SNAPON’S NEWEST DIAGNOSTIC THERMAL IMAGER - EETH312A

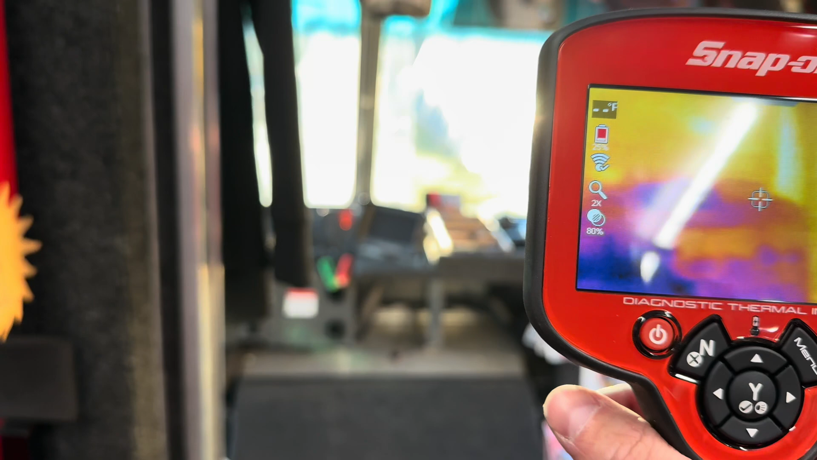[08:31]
around this time and again you'll see that calibration screen because we moved a little bit quicker let's take a picture
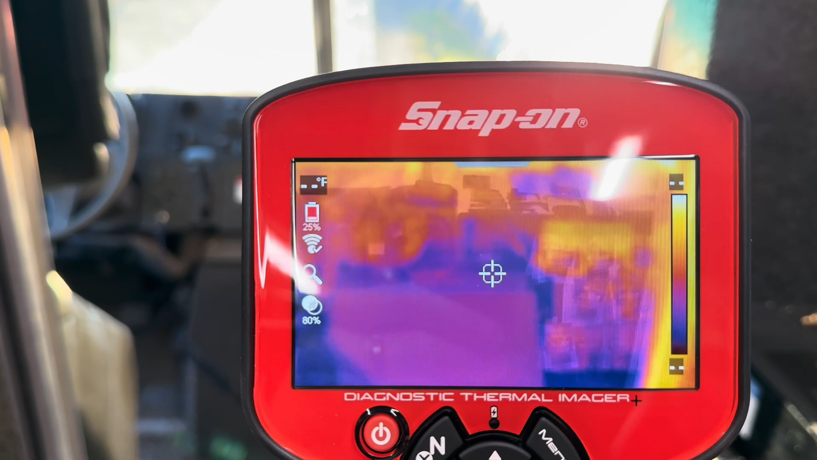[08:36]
of my front dash so that's now taking a picture it's ready to rock we're gonna turn this
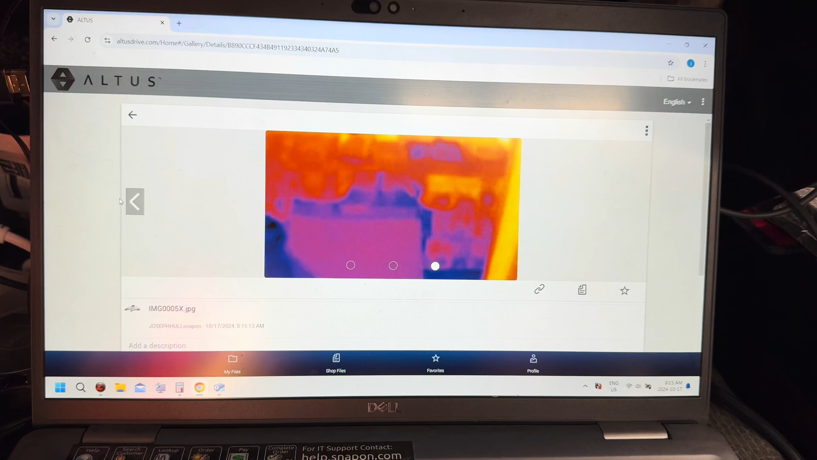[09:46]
you'll see them pop up this was that dash picture that i have just taken so